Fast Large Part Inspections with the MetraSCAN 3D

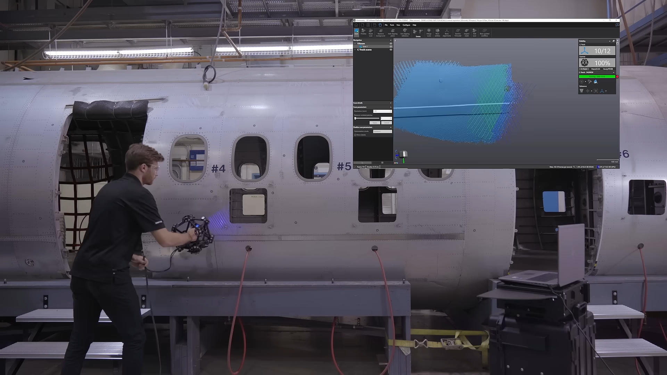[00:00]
This ISO-certified scanner is perfect for product development, reverse engineering, quality control or non-destructive testing.
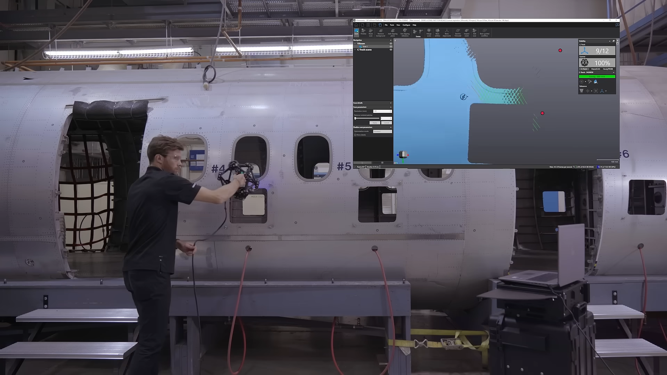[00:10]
Its optical tracking technology allows the system to be impervious of shot-flow vibrations or part movement. As you can see, it can scan very large parts in one single setup.
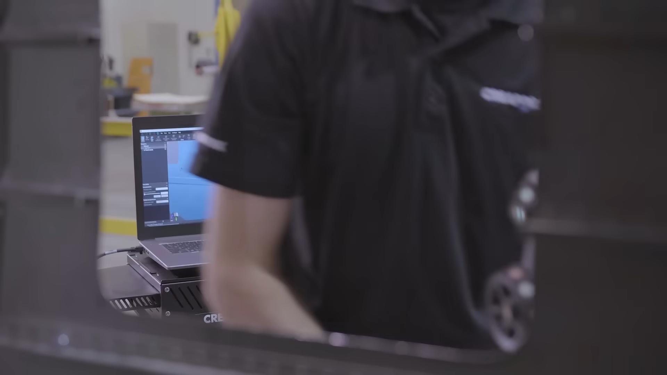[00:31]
Its 15 laser crosses translate into incredibly fast data acquisition without compromising a user-independent 1,000 accuracy.
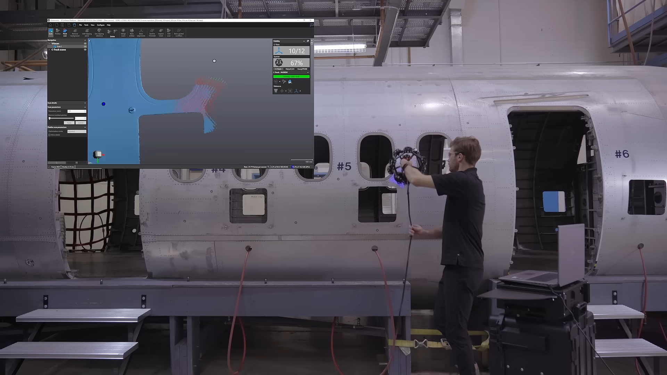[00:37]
The need for developer is not required as it will acquire any kind of surface finish.